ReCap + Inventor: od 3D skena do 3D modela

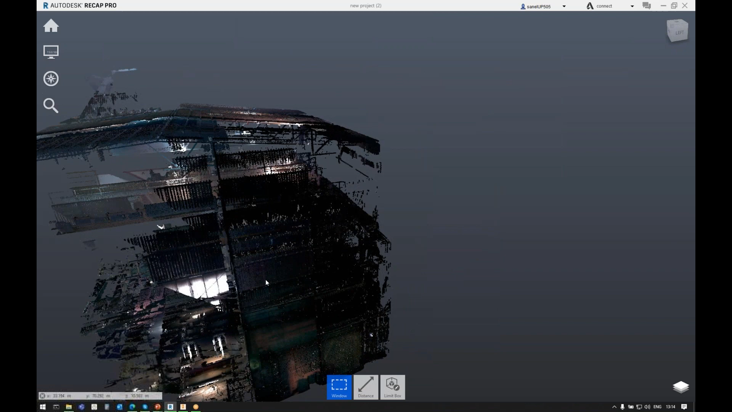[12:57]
koja je, znači, u kojoj, evo, možemo vidjeti kako izgleda, znači, grubi sken, znači, on je sad zapravo pohvatao sve što je vidio, sve što je mogao, znači, do čega je laser se mogao dotaći, on je došao do toga i dobijemo, evo, ovako nešto.
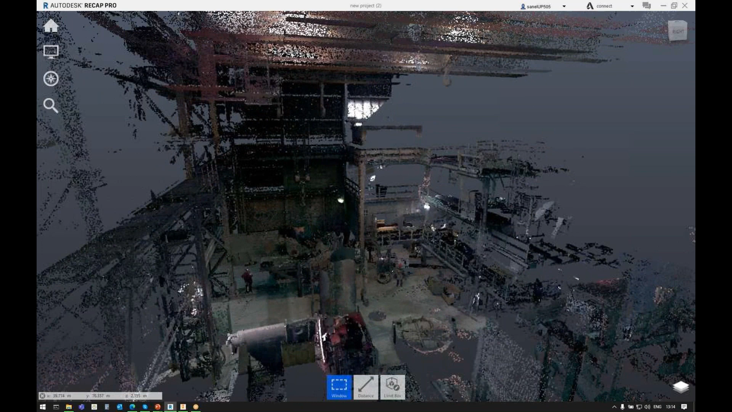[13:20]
Ali, naravno, kao i uvijek, kod skenirane, nama ne treba ovo sve i jedan od glavnih uloga Recap softwarea jeste da mi zapravo maknemo sve što nam ne treba, a to nam je bitno iz prostog razloga što su, ovdje pričamo o prilično velike fileovima, znači, ovaj ovdje 3D scan kojeg sad gledamo je težak od nekih 2,5 GB,
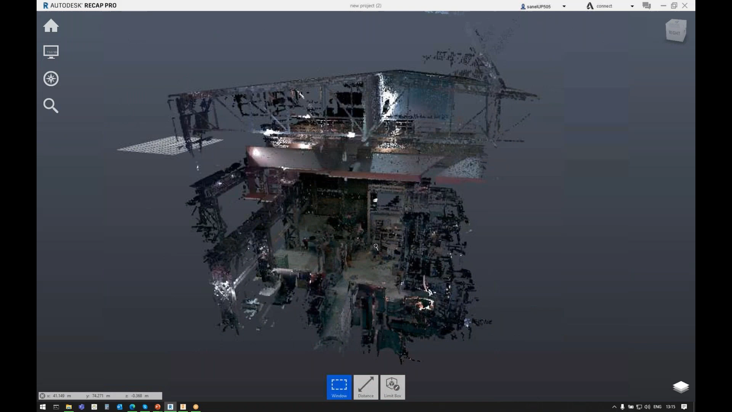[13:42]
i kada tako nešto ubacimo u inventor, ok, to je još i razumna neka veličina, ali nešto veće od toga već može utjecati na samu performancu inventora, a pogotovo ako vaše računalo zapravo nije dovoljno, je li sposobno za to, znači, veliki sken fileovi će bitno, bitno obterjeti vaše računalo, tako da je bitno da pripremite taj 3D scan.
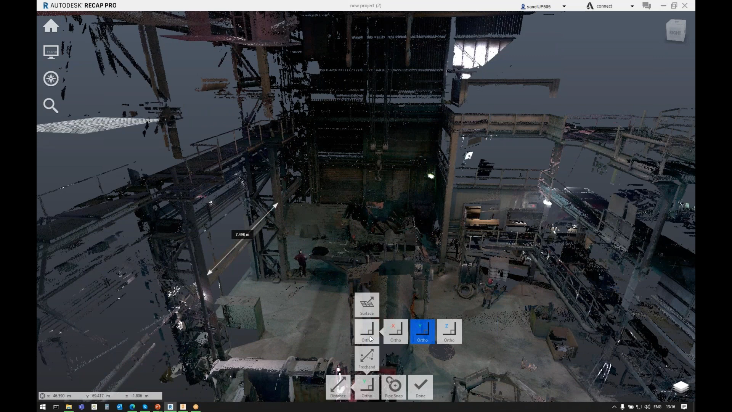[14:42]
evo, iznadživava dva stuba je 7,5 metara, na primjer, eto, to je jedan klasičan alat. Možete, naravno, znači, ovdje imate sad opcije da se ravnate prema osima, XYZ i druge, naravno, opcije, znači, sad nećemo previše vlaziti u detalje, to, dakle, možete bez problema raditi mjerenje, možete davati neke sebi zabelježke, ali ono što je zapravo najbitnije, dakle,
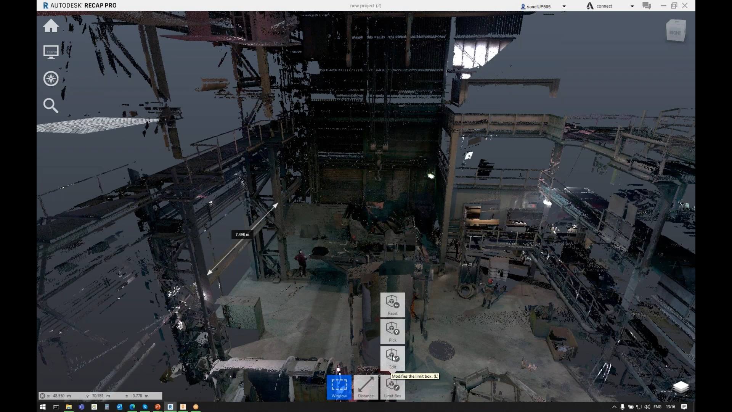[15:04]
vi možete odrediti što ćete eksportirati i što će se vidjeti onoga momenta kada odradite import u inventor.
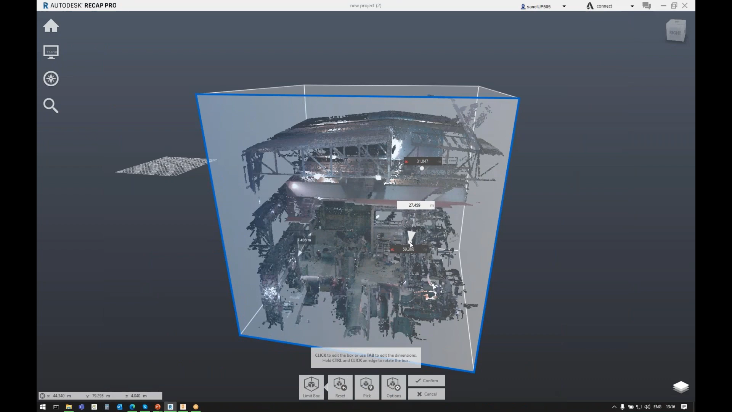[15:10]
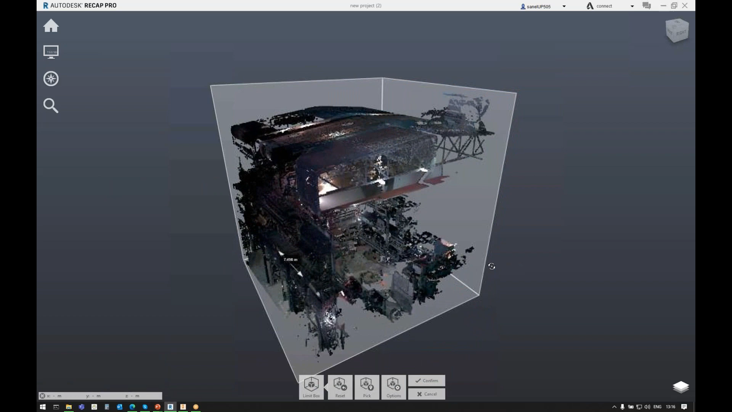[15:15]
Ovo je jedan najgrublji alat, što se toga tiče, znači, doslovno, unutar ove kocke, znači,
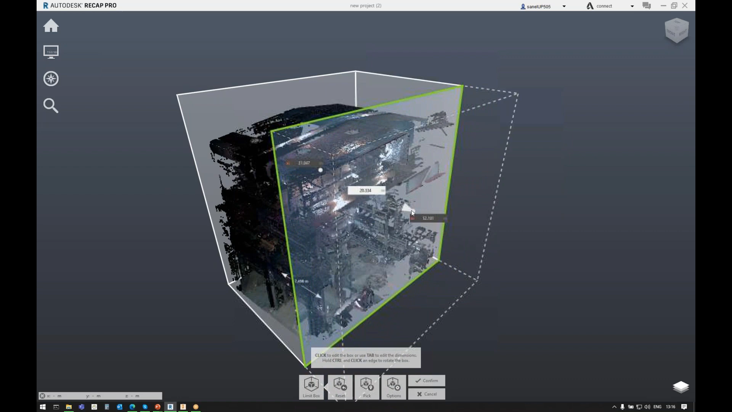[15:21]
guramo, pomičemo, i određemo što se vidi,
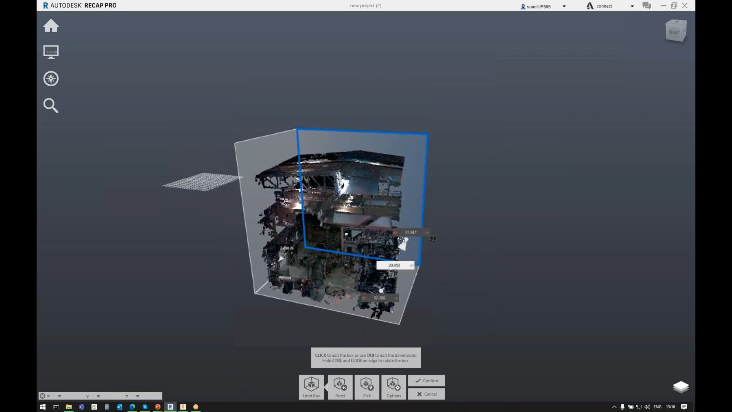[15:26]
a što ne, znači, doslovno, znači, vrlo,
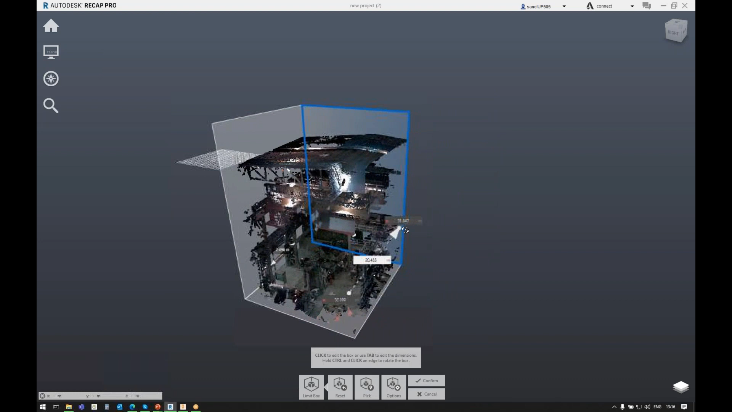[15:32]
vrlo jednostavno, znači, evo, mi ćemo maknuti sad, na primjer, reći ćemo da nas zanima samo ovaj ovdje ugao,
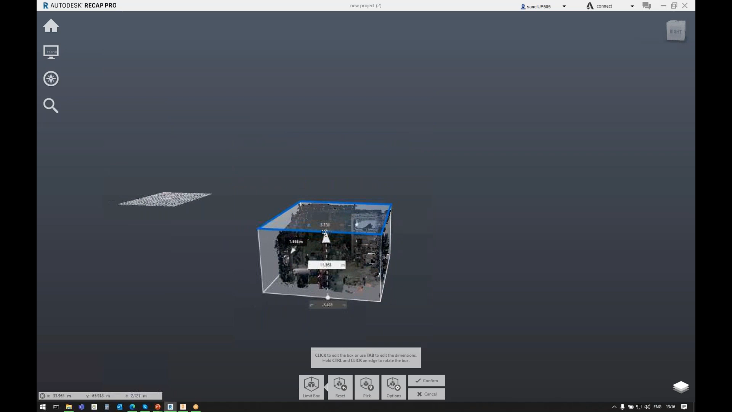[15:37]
te hale, jer ćemo tu raditi neku, na primjer,
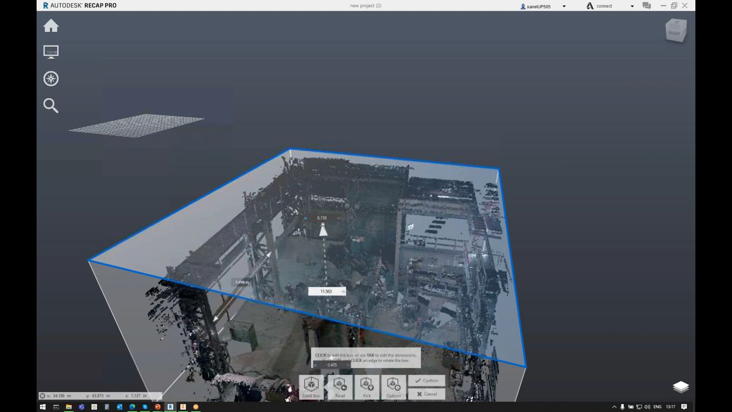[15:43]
neko renoviranje, dodavat ćemo neku novu konstrukciju i želimo samo taj dio hale. Tako da ćemo mi na ovaj način to vrlo jednostavno, znači, pripremiti, i, na primjer,
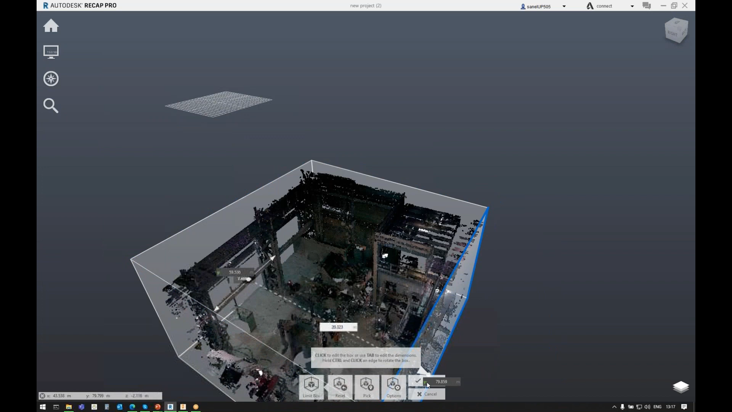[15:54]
ajmo sad reći da smo s tim zadovoljni, i sad, ako smo shvatili da smo ipak malo previše,
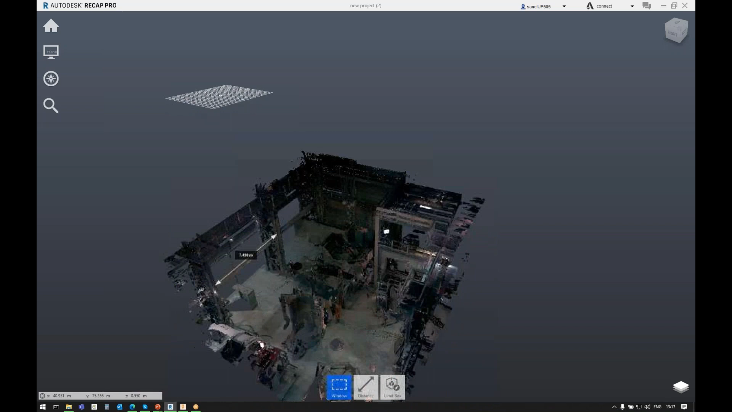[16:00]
znači, nešto maknuli, znači, nije kraj, nije problem, znači, nismo mi obrisali to, mi smo samo sakrili zapravo
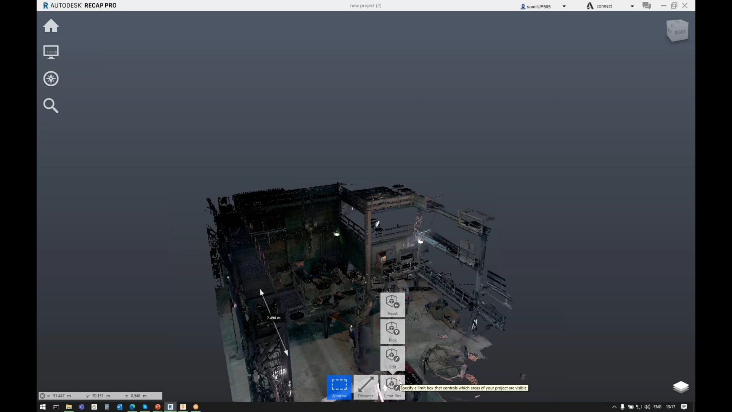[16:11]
oblak točaka koji smo sakrili, znači, uvijek imate opciju,
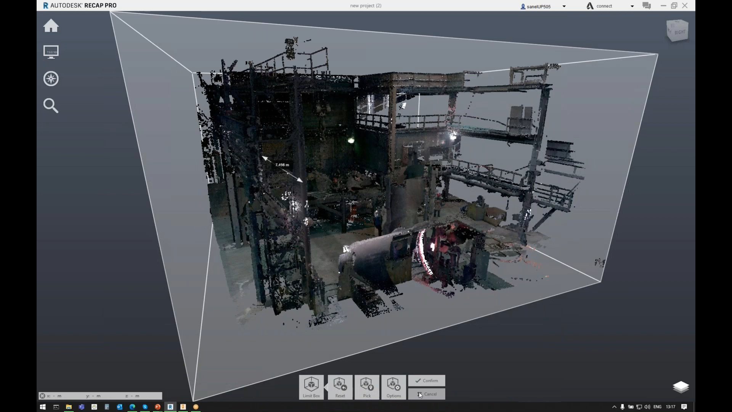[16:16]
uvijek imate opciju, pardon, reset, znači, i on će vam vratiti nazad, onako kako je to bilo, također imate opciju ovako manuelno to raditi,
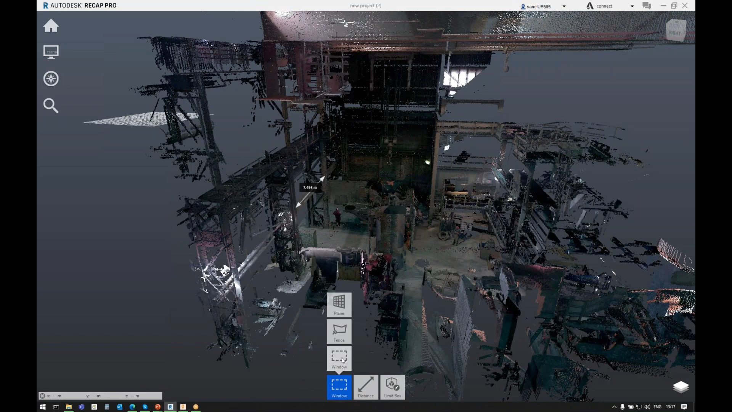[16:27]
dakle, možete označiti, evo, ajmo reći da,
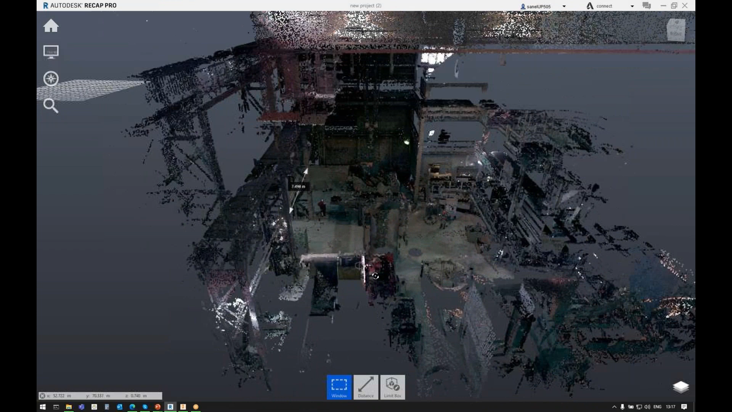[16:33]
da ne znam, evo, smeta nam cijeli ovaj dio, i mi ćemo to ovako značiti, i sad imamo dvije opcije, znači, clip outside, clip inside, ako kažemo clip inside, dakle, maknut ćemo sve ovo što je unutar označenog dijela,
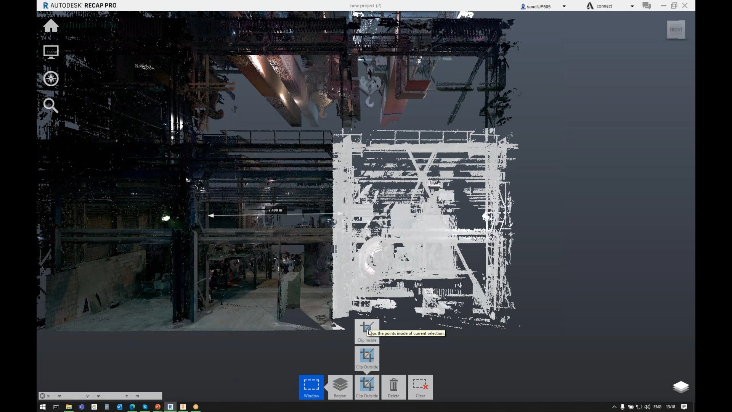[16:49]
ako kažemo clip outside, dakle, maknut ćemo sve ono, osim što nismo označili, tako da nama više paše clip inside, tako da sad više ne vidimo ono što smo označili,
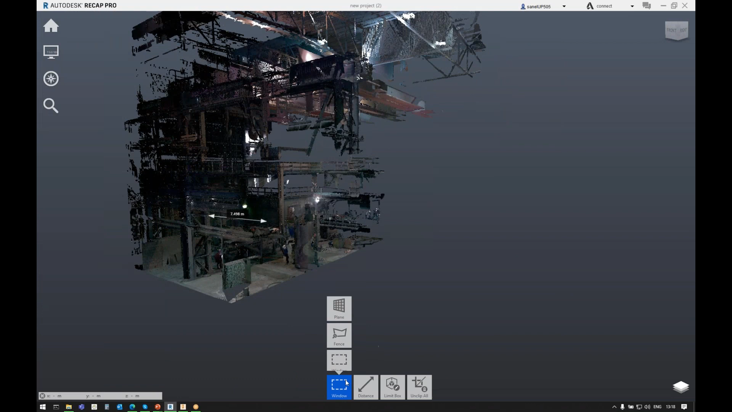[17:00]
i imate opciju, znači, gdje možete manuelno neki oblik odrezati, znači, ovako crtajući i odrediti,
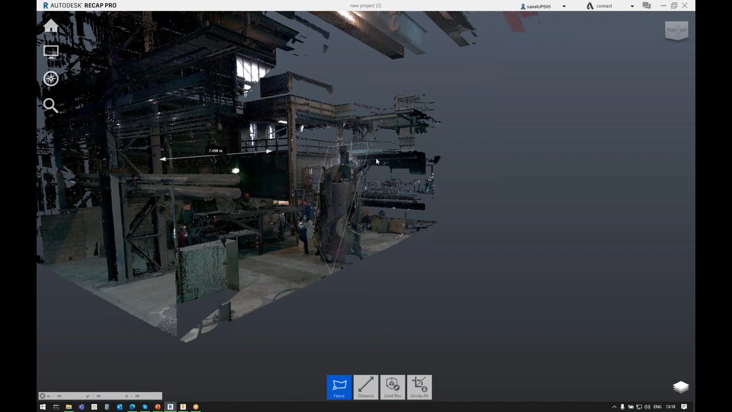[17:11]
znači, što zapravo ne želimo vidjeti, i opet kažemo clip inside, i sad to ne vidimo.
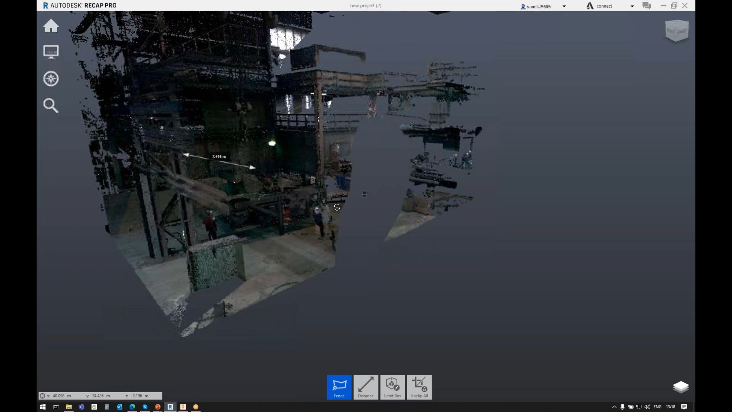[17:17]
I to je, uglavnom, to što se tiče pripremanja skena,
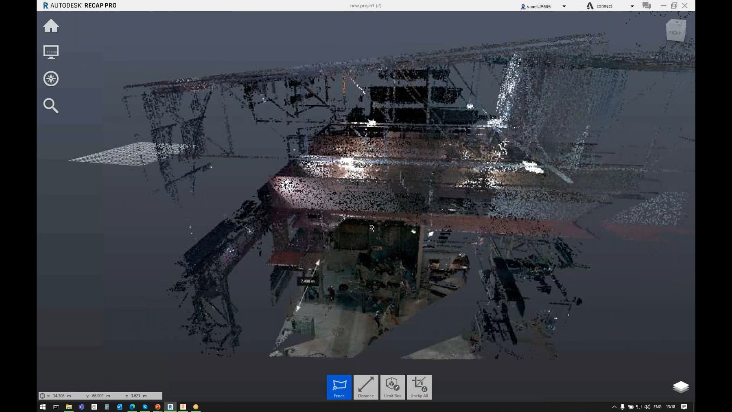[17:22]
ovdje još imate neke opcije, znači, vezano za rad po recapu,
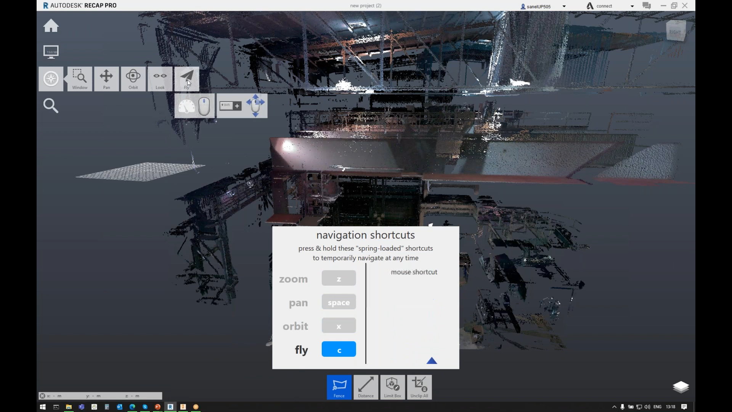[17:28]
znači, imate čak i ovu simpatičnu opciju fly, znači, i shift i desni klik,
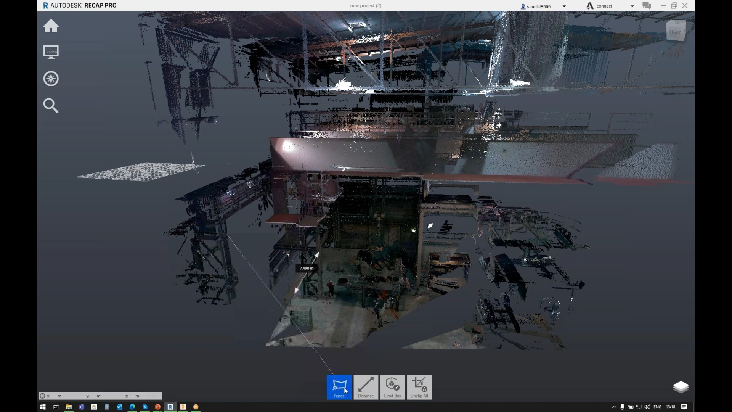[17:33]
samo malo da ovo uglasim, shift i desni klik i, a, pardon,
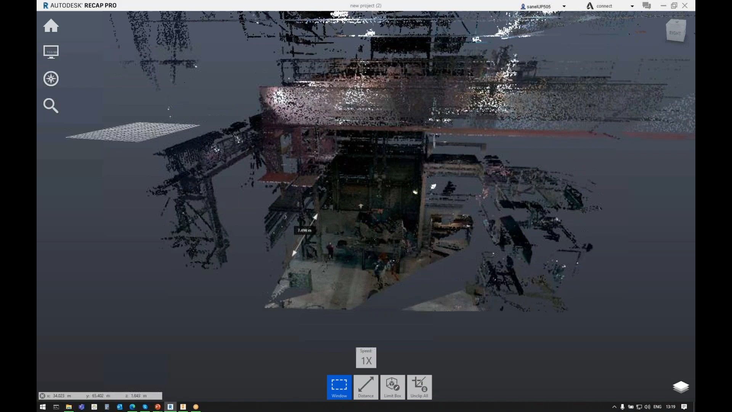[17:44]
i, znači, možete letiti,
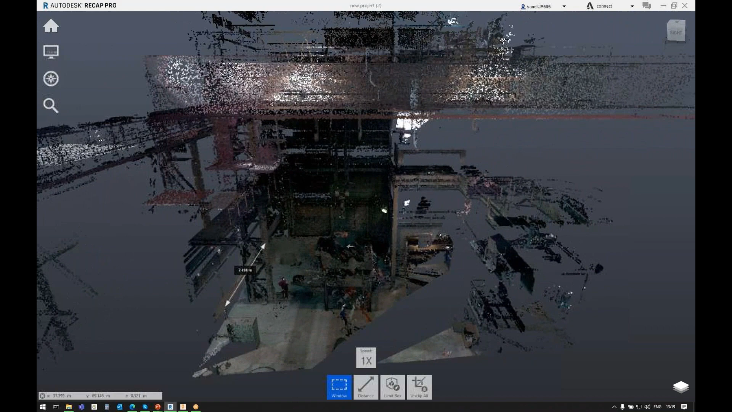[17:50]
tako, žargonski rečeno, znači, možete letiti unutar skena, znači, onako, jedna fina funkcija, ako želite pregledati svoj sken detaljno, to je, eto, jedna, onako, simpatična mogućnost.
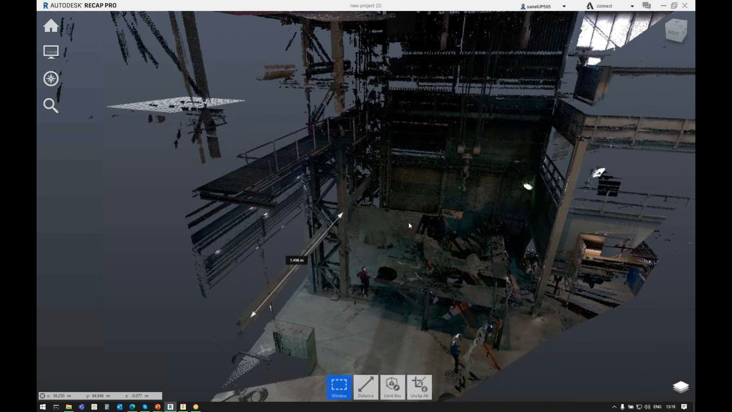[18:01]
Ovdje gore, znači, imamo sad opet neke stvari prikaza, znači, možemo reći da, možemo odabirati razne načine prikaza, možemo odabirati svjenčanje svjetla, jedno svjetlo, duplo svjetlo, bez svjetla, znači, i tako dalje, to su sve te neke značajke, koje jednostavno nećemo sad puno trošiti vrijeme na to.
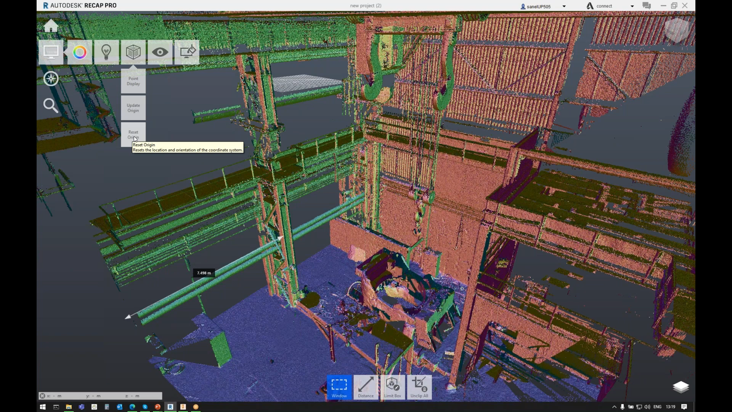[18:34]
Ono što je nama zapravo najbitnije, jeste definiranje ishodišta skena. Dakle,